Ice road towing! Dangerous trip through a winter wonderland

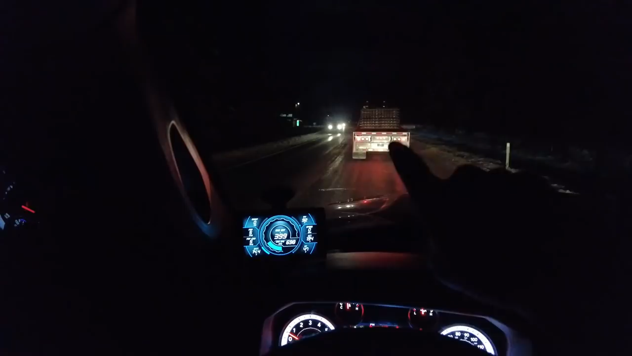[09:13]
there's another truck in the lane, but he is facing us. I don't know what's going on. It is, oh, it's a tow truck.
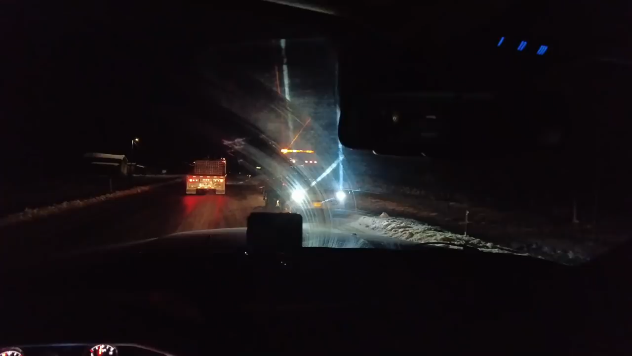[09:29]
See, this is, there's someone who's pulling out of the bank. See, this is stupid. So stupid. That tow truck is sitting around a blind turn. We all come around the corner on the ice with no warning, no flashing lights, no traffic control. Come around the corner on the ice and there's a tow truck sitting in our lane facing us. That guy should not be out here pulling cars out of the bank like that. Stupid. Okay. So that was exactly what I was talking about earlier saying, I don't need to be pulling over on the edge of the road here,